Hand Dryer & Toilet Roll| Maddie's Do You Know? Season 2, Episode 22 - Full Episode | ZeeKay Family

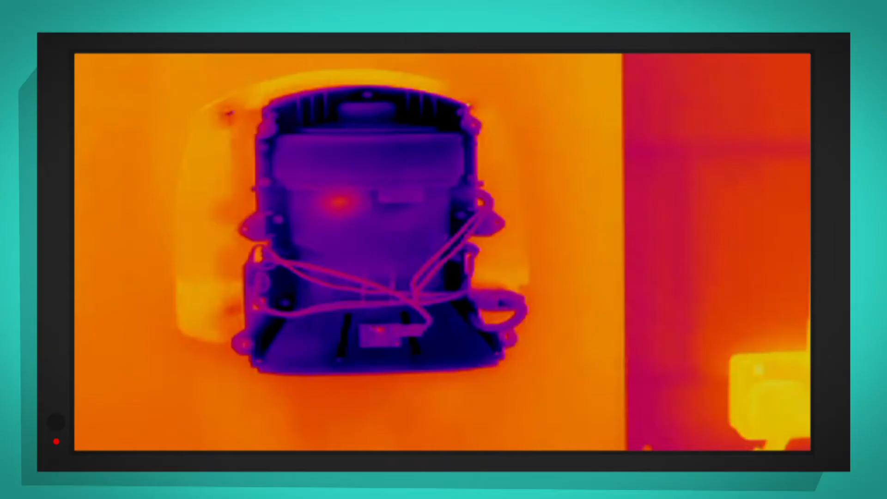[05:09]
That means that it's cold. Let's see how quickly the hand dryer warms up when I put my hands under the dryer.
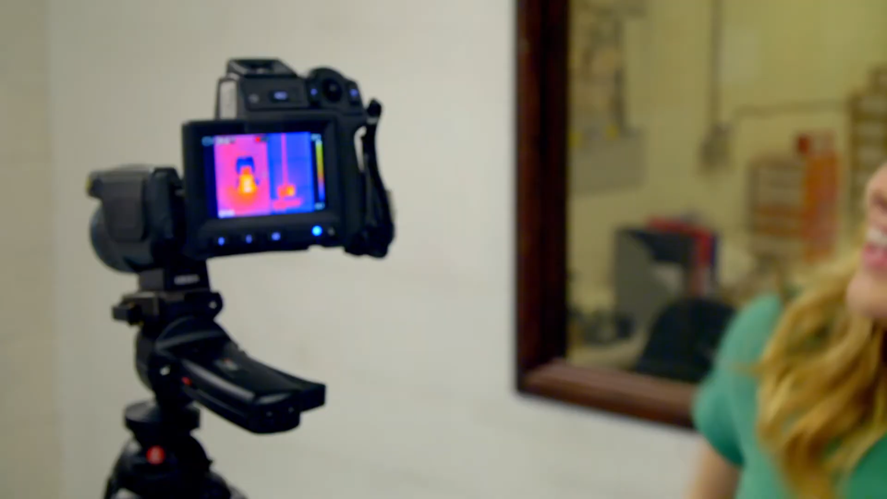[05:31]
the colours are changing as the air heats up. Oh, wow, look at that. Can you see the middle of the hand dryer where the heating element is bright white? That's because it's the hottest part of the hand dryer.
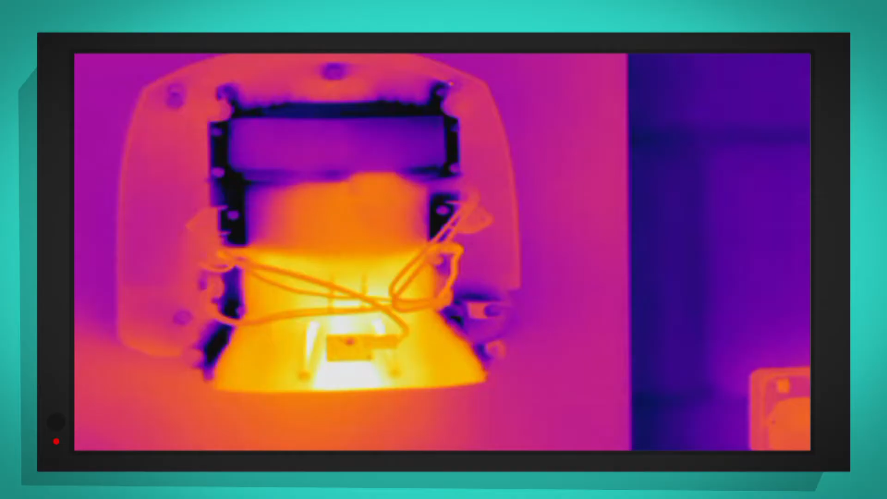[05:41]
The warm air helps to dry our hands really quickly.